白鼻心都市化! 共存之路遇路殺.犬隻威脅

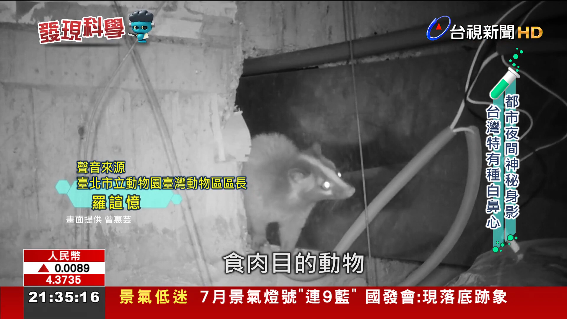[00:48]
的动物主要栖息的地方是比较偏生灵性的而且它们是树栖型的
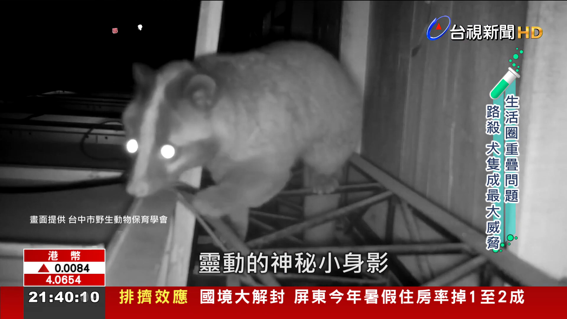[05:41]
些灵动的神秘小身影人类还得学会建立相关保护意识协助它们适应都市化维持自然不干扰的过程给彼此和平共生的空间